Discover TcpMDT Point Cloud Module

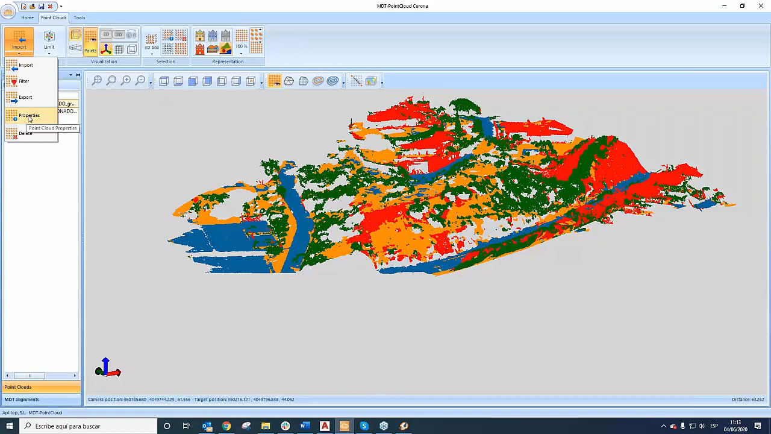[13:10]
This is this tab. Bueno, I forget to say something about the current point cloud. For example, the property in this case,
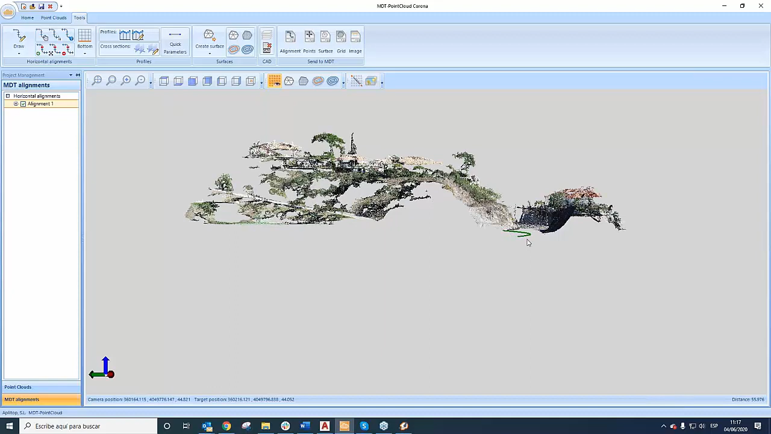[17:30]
Okay, in this case is button is on the bottom. Okay, we can change the position. It's only for representation,
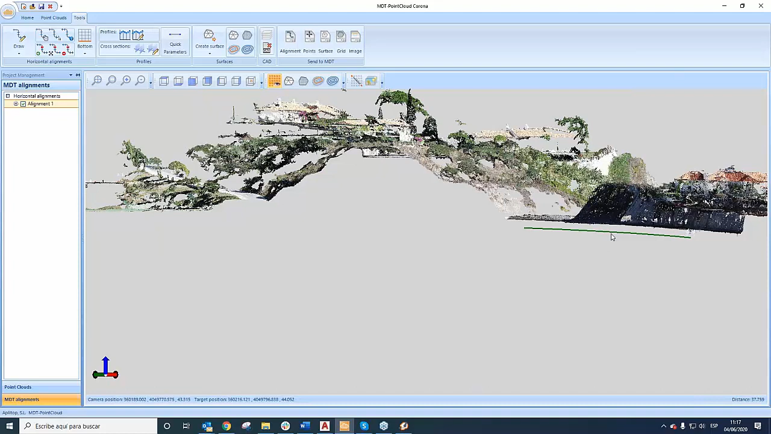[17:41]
the horizontal alignment, because there isn't any information about the height. Okay, now we are going to change the position, for example 50.
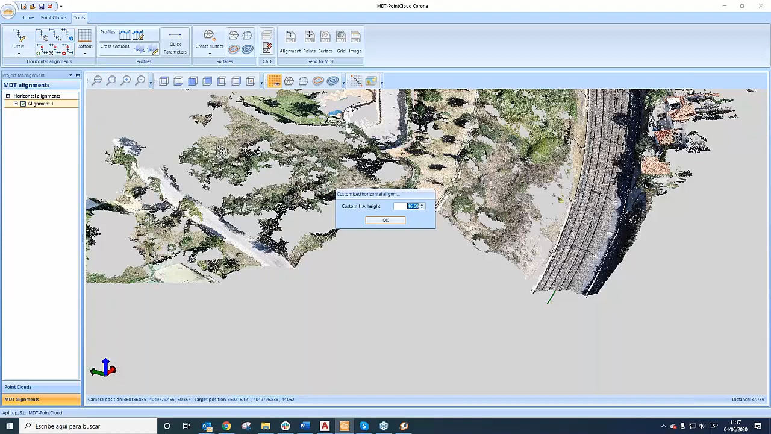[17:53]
Okay, here we can see better. Okay, I'm going to change the target of view
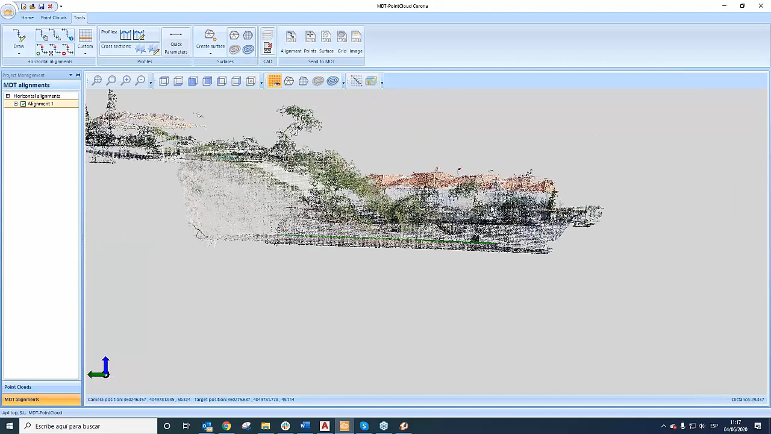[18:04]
here to see better. Okay,
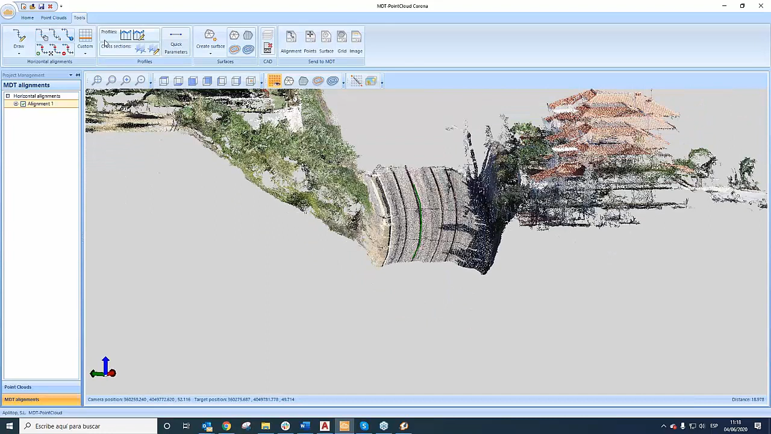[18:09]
okay, it's better, no?
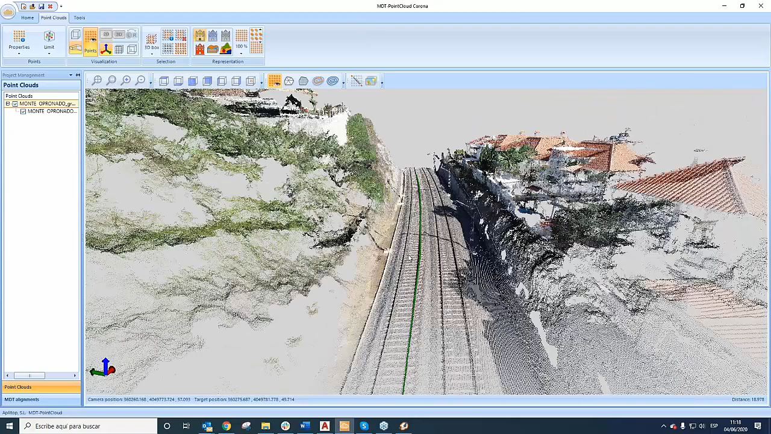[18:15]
To check the alignment around the real trench.
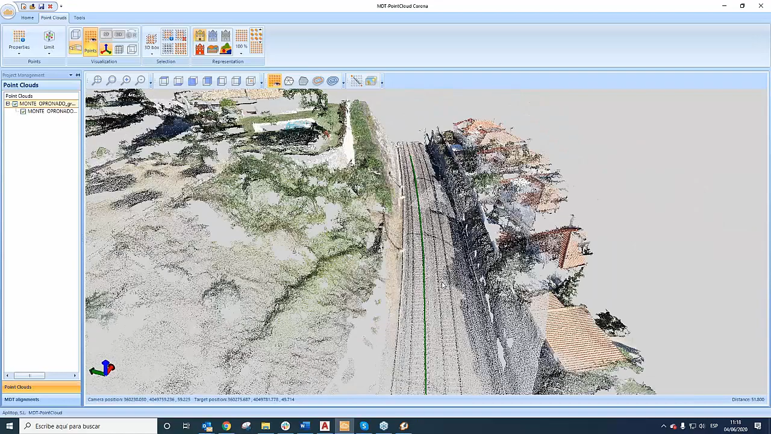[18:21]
Okay, now we are going to use the tools of point clouds.
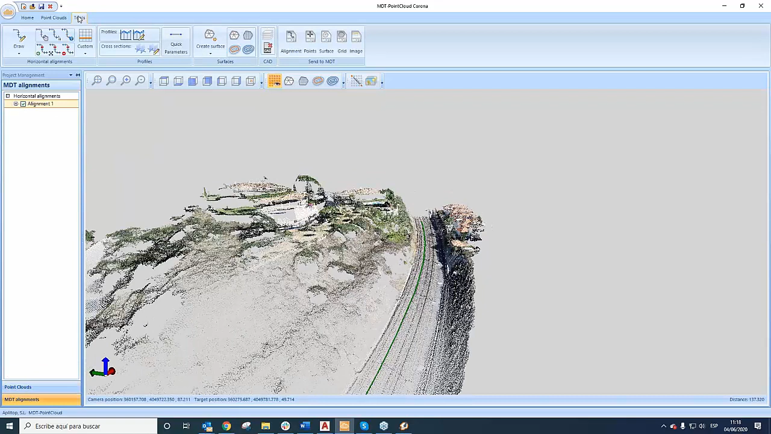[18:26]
Now we are going to use the cross section, for example. Cross section, we can define the different parameter. In this case, the interval, the cut interval, to get the cross section, the width of the band, 20 meter and 30 meter at right. The most important thing, I think, is the regression strip. This is a big important concept to understand the how to get the cross section of the profile.
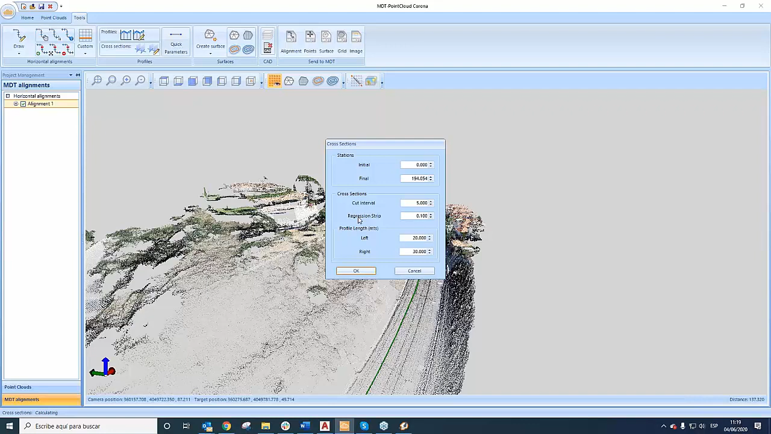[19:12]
It's only to get one band of the point from the point cloud that they are going to project in the cross section. Okay, like a point, the same thing like a point. Okay, I'm going to show how it works. Okay,
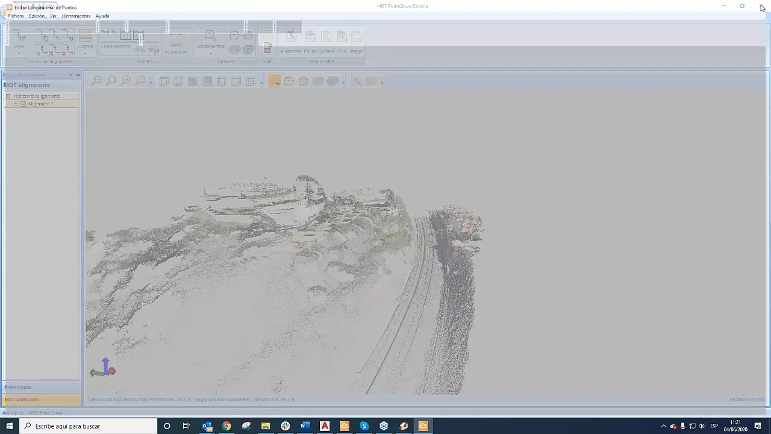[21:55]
I'm going to repeat, as I said before, but in this case, I'm going to use only,
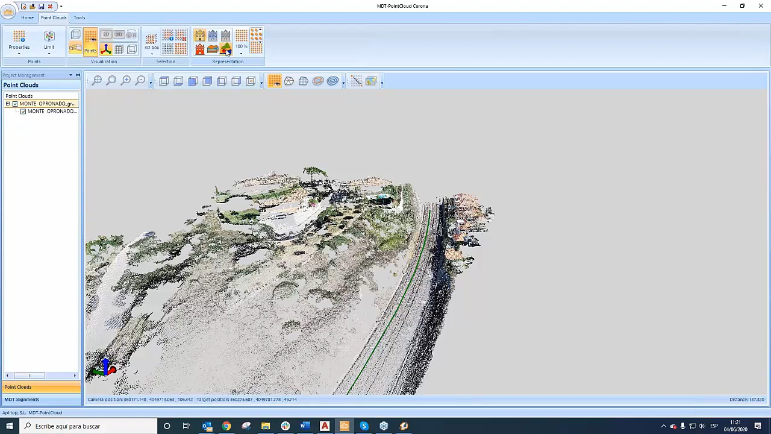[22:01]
I'm going to delete the vegetation, okay? I only do use the ground terrain, the building, and the rest of the category, okay?
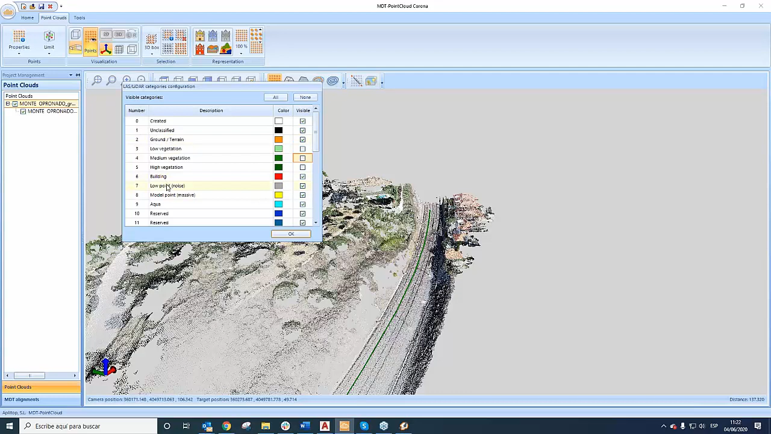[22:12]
Here is, and here's the new point cloud, okay, without vegetation.
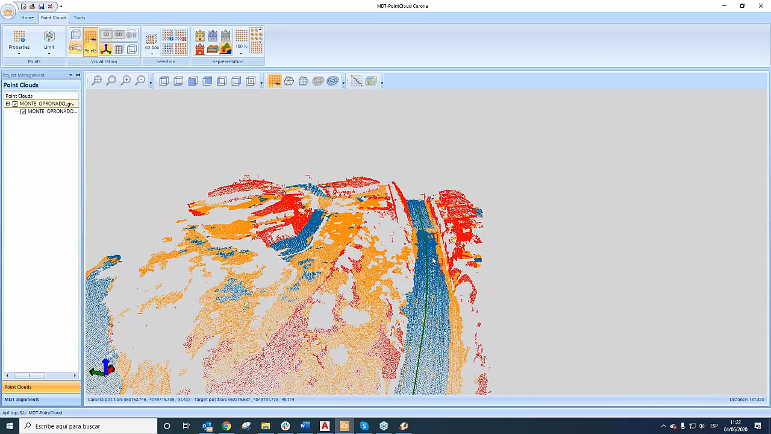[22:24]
Now I'm going to create a cross section,
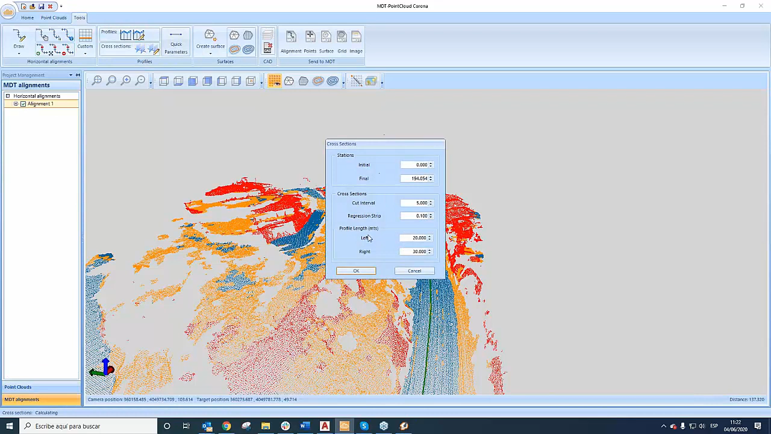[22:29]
repeat the same parameter, okay, and I'm going to show the result, okay, it's the same thing like before, okay.
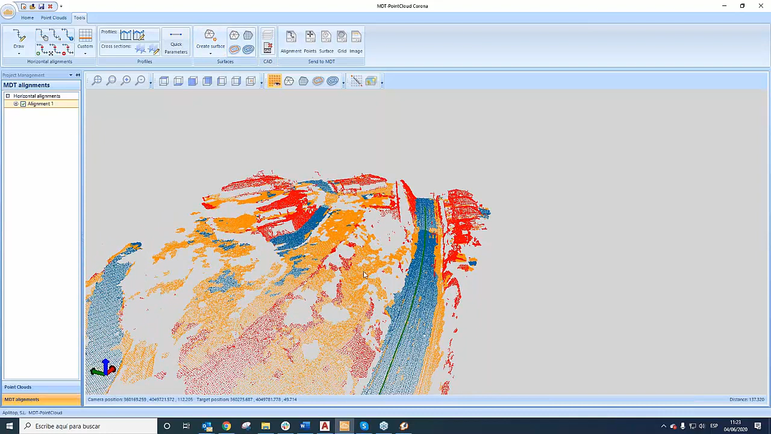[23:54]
how to create a surface here in point cloud application. For example, I'm going to create a surface. In this case, only we can define two parameters: the minimum distance between point and the maximum size of the triangle. Okay, we are going to leave that parameter.
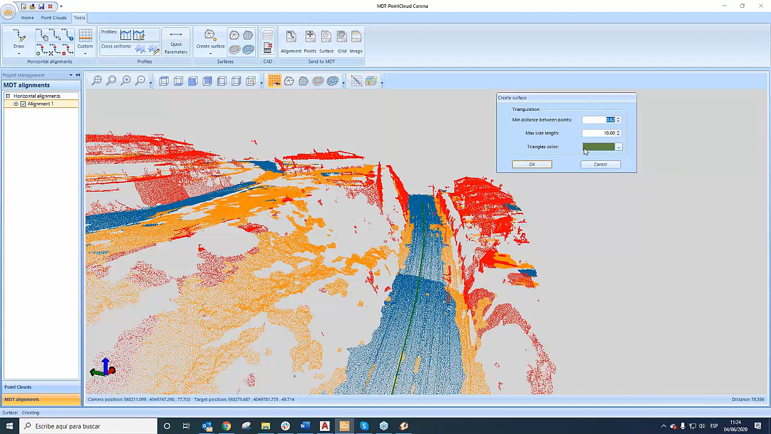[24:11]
I'm going to abort that command because it takes around 2 or 3 minutes. I'm going to abort.
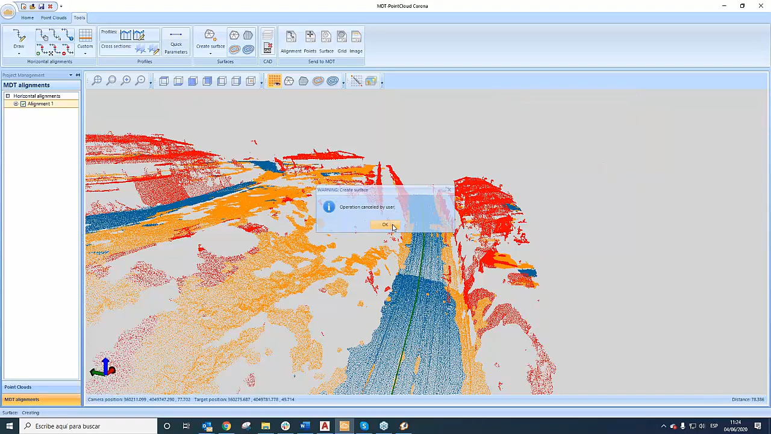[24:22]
Okay, and I'm going to show because I have already loaded. Here is, okay, this is the triangulation that we get when we triangulate the point without vegetation. In this case, if you realize there are some error that we must to edit maybe or delete some point and repeat to create the triangulation,
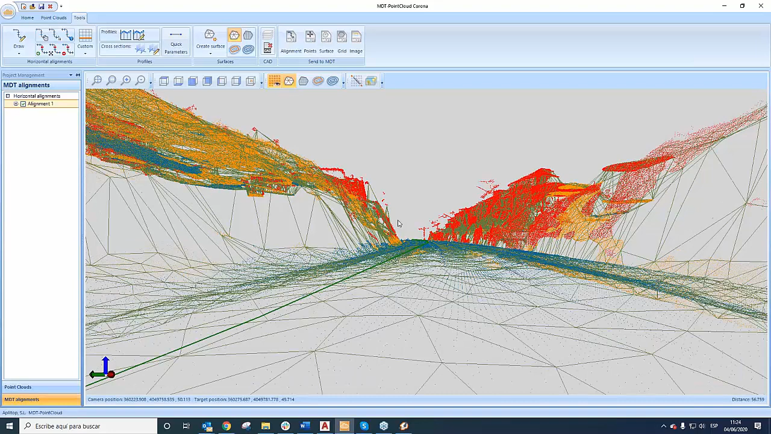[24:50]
or maybe we can send the triangulation to MDT and edit in MDT the triangulation. Okay, in the same way we can create the grid. Okay, we can create the grid. We define the cell size 1 meter, and the same time before I'm going to abort the command. I'm going to show.
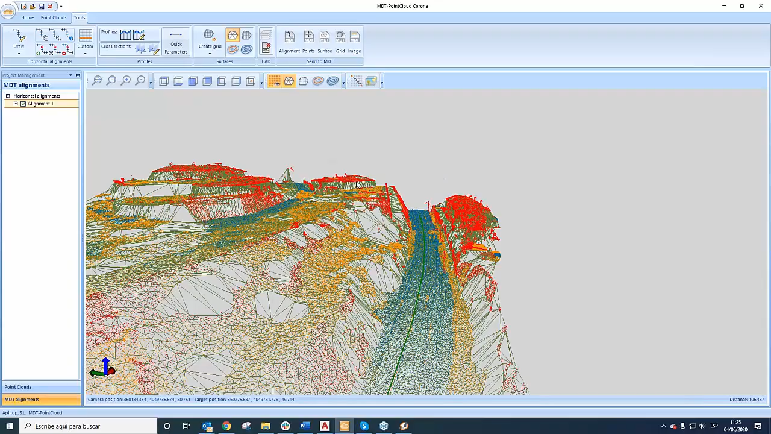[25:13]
Okay, I'm going to show here. Now we can see both of them, the triangulation and the grid at the same time. Okay, I'm going
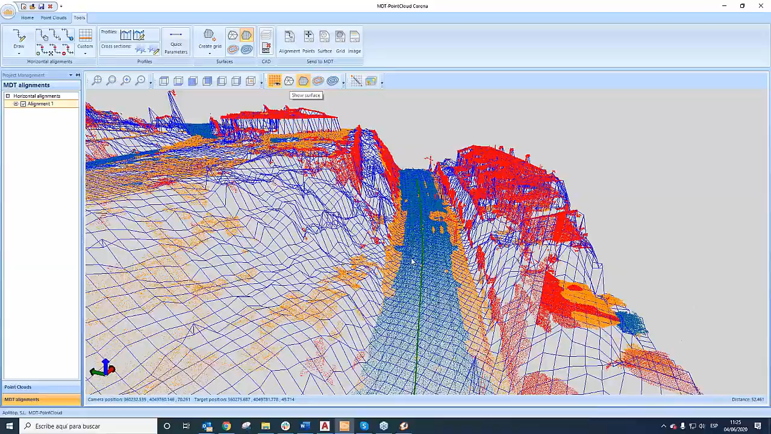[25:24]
to hide the triangulation. Okay, it's easier to work because we can
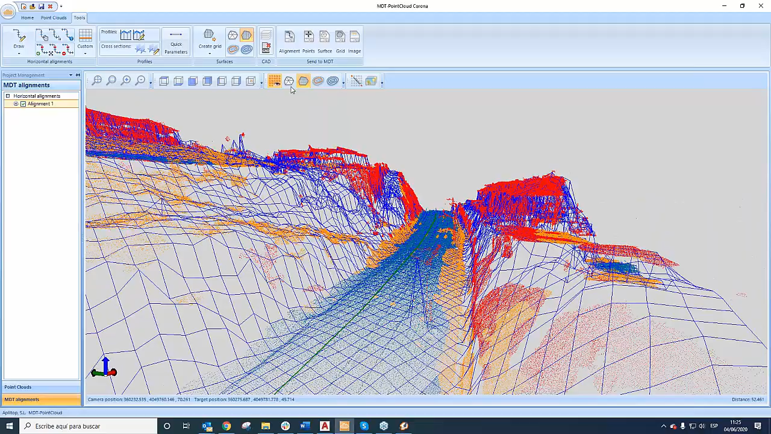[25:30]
hide the point cloud,
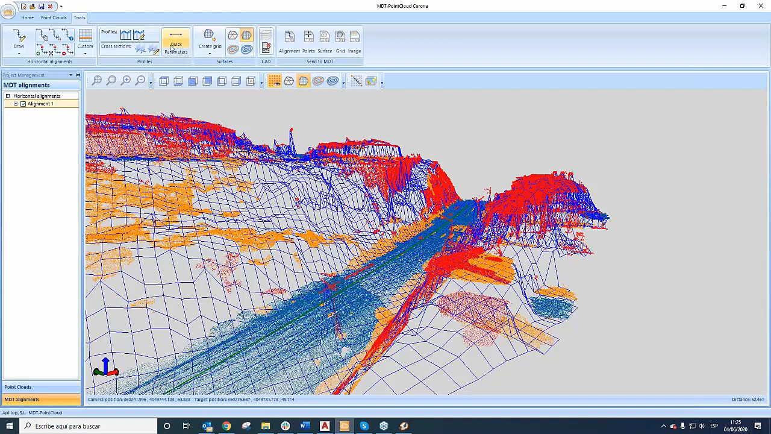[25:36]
or we can show the point cloud in different natural color directly.
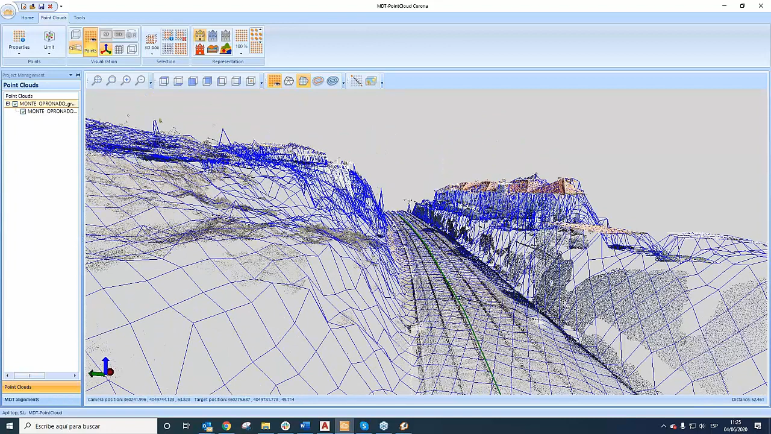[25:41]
Okay, or we can directly hide the grid and show the triangulation. No, now we can create the contour line. Okay, we are going to use in this case the current surface. Okay, and this is the initial parameters.
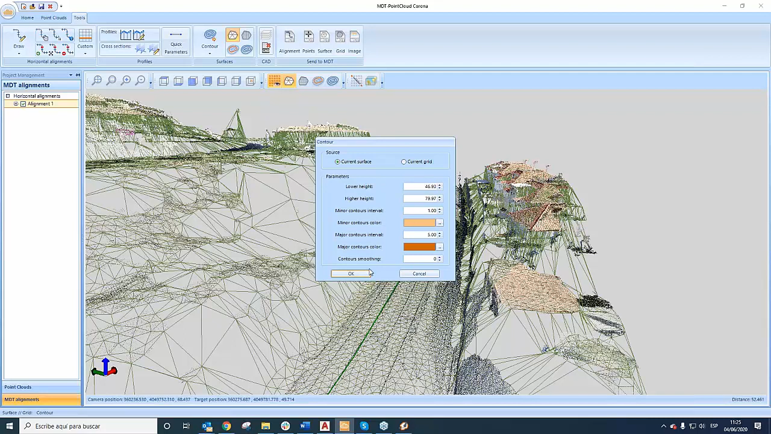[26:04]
Okay, okay, by 1 meter,
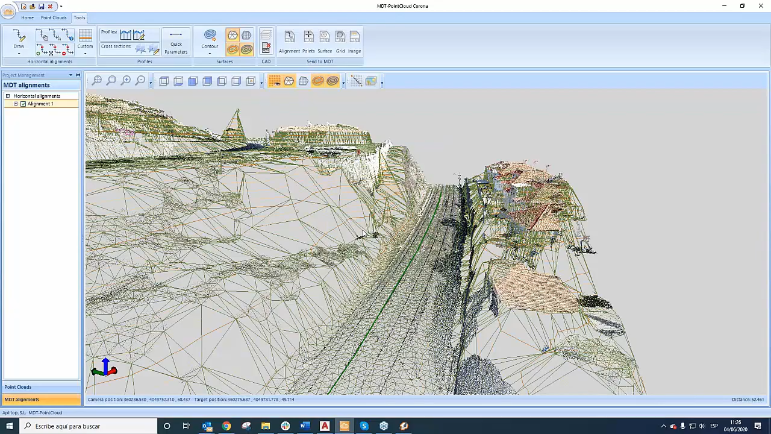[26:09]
and here is the contour of this work. Okay, if we realize the work,
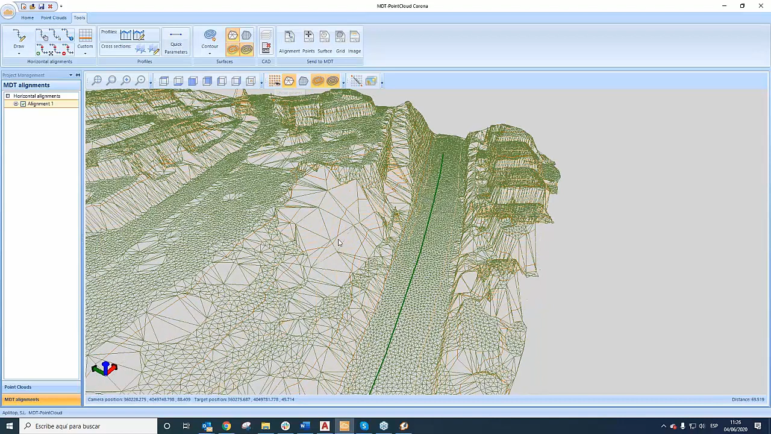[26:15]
for example, we can hide only so
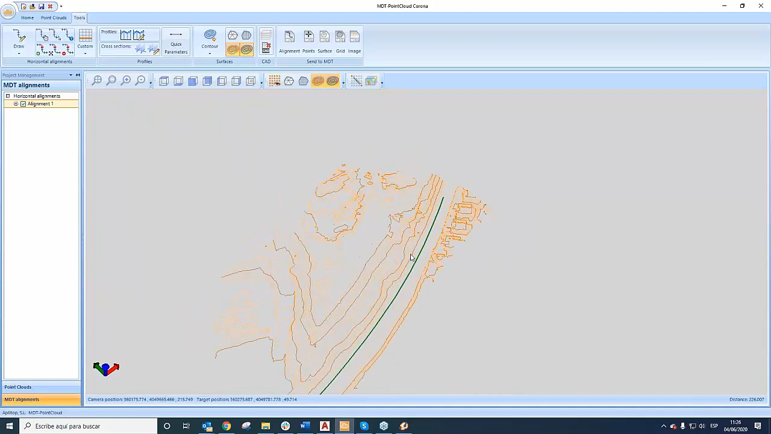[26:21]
the contour of the work. Okay, now I'm going to send this triangulation, this surface, or this grid to MDT to get the profile and compare with the another one. Okay, pues it's something so easy like that. I'm going to send in that work.